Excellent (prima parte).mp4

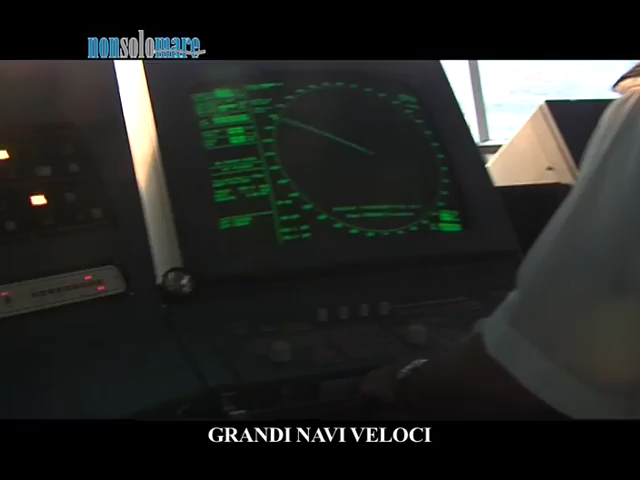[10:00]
di radar già da almeno 70 anni e con l'utilizzo di altre atterezzature il tutto viene poi